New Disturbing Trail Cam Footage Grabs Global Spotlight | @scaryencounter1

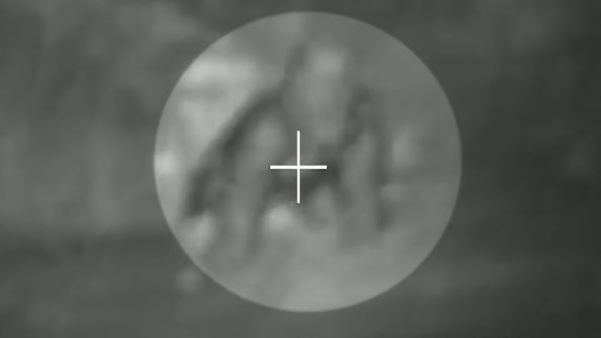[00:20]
Buckle up for a thrilling adventure that will leave you wondering, what's lurking in the shadows?
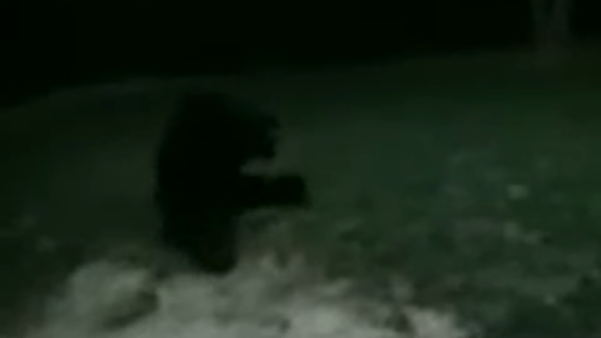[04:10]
At first it crawls, then rises to its full height, unleashing a fearsome presence. The encounter is so surreal, it's hard to believe your eyes. Is this a trick of the light, or something far more sinister?
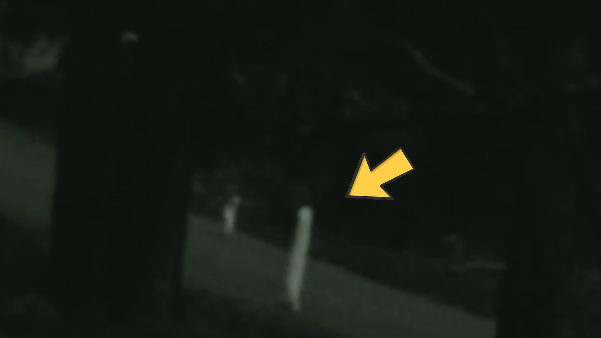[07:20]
a trail camera captured eerie footage of a white figure that resembles a pair of pants walking on its own.
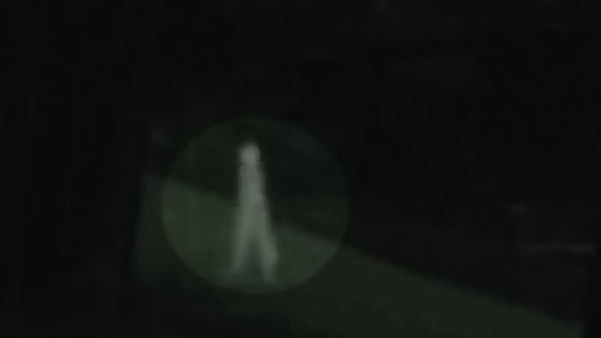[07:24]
Initially, it seems like a hoax, but here's the twist. Numerous debunking teams, including the popular TV show Fact or Faked Paranormal Files, tried to replicate the video but failed.
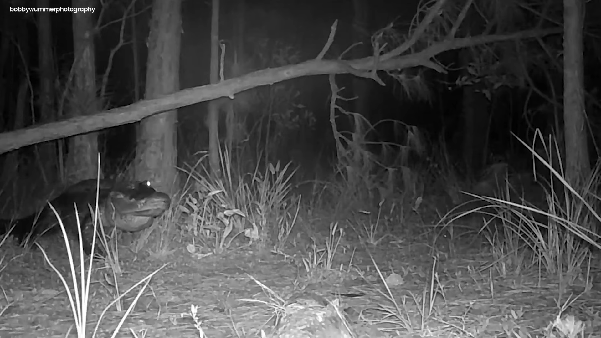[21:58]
This video was captured by a trail camera during the night.
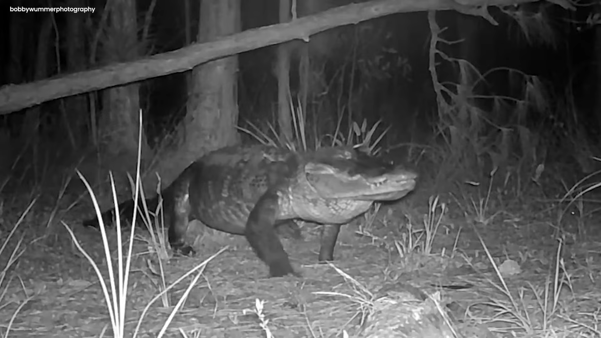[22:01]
It shows an alligator walking on land in the middle of the night. The huge lizard walks very slowly and it is massive in size. The person who captured this amazing video says it is a female alligator. After walking for a bit, the alligator lays on its belly and takes a rest. In the meantime, a small deer is also seen entering the frame.
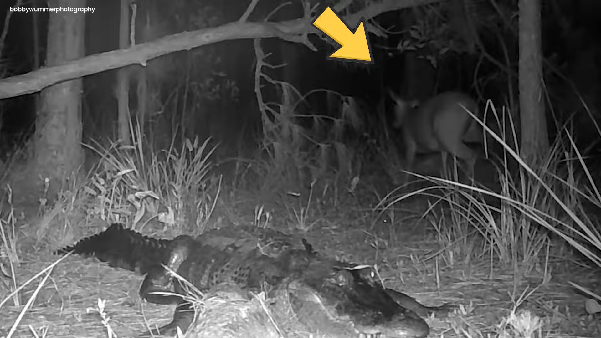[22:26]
The deer is casually lurking in the woods. This is one of the rarest footage ever captured by a trail camera.
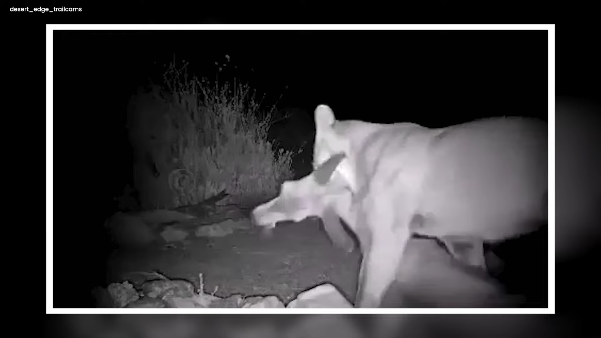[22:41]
It seems like the lion just killed the buck and carried it down the forest to feast on it. The lion can he seen holding the dead deer from its neck. It puts the deer down for a while as if trying to catch its breath. Doe's watery chase.
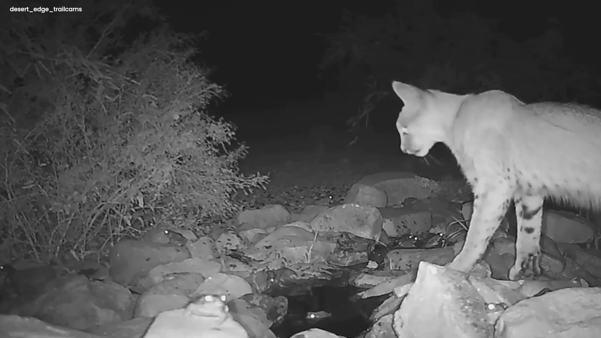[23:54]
But the cat also seems startled by the frogs.
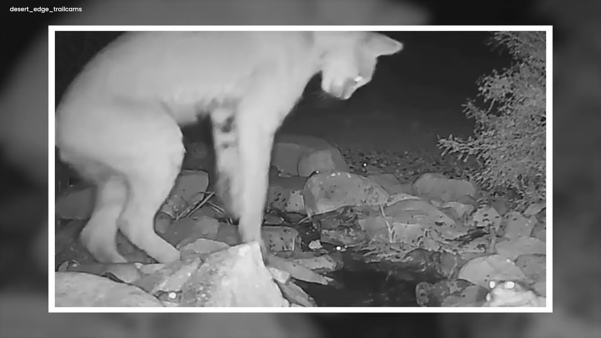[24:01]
The cat only visited the puddle to quench its thirst, but instead gets astonished by the sudden hops of the large number of frogs living in it. This is one of the rarest sightings ever captured on camera.
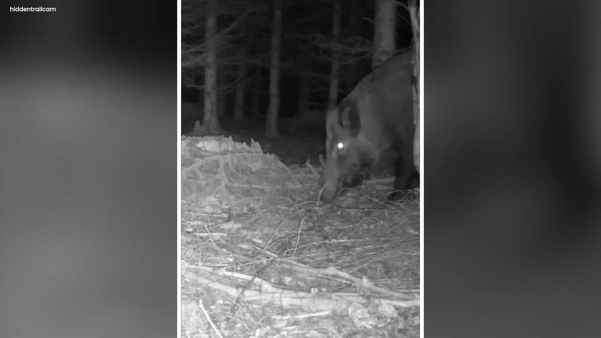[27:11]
A wild hog, covered in dirty and messy fur, was wandering around in the dark. As you can see, it was really, really hungry and couldn't stop looking for food. The air felt strange and quiet, except for the noise of leaves moving as the hog searched non-stop for something to eat.
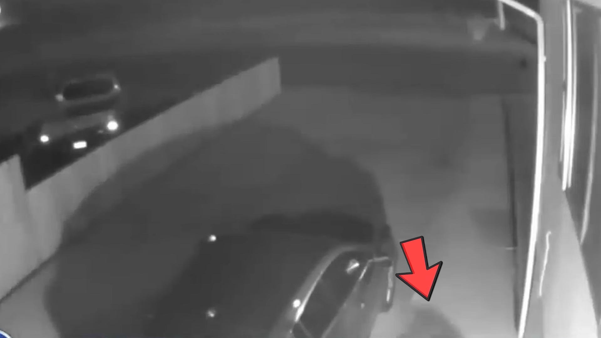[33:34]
The video is from a security camera capturing a bizarre figure with long limbs, big ears, and weird movements walking through.
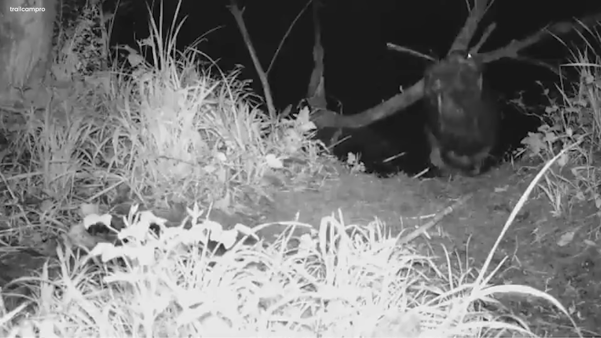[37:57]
Hands Full This hilarious video of a small beaver carrying a load full of small twigs is not something you see every day.
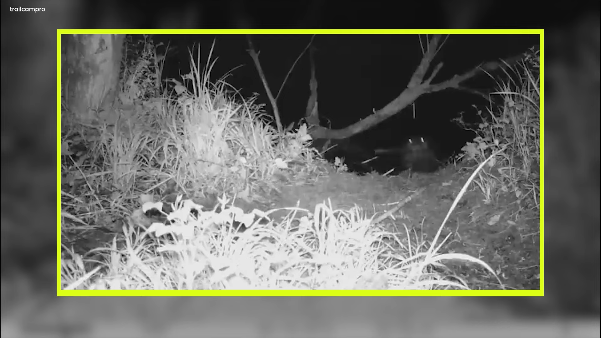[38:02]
This footage was captured by a trail camera during the night. The beaver is holding a lot of small twigs in its hands as well as in its mouth.
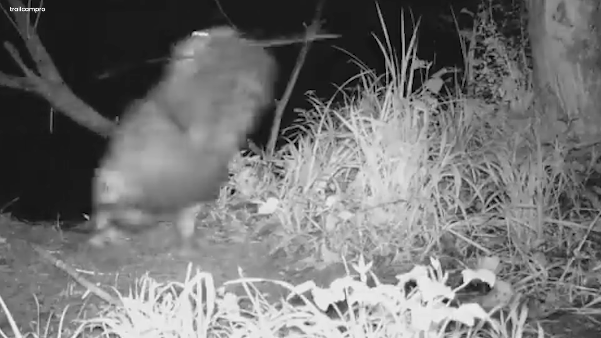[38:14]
It was recorded as it appeared suddenly carrying the twigs and walking past the trail cam, its little feet stomping lightly on the ground.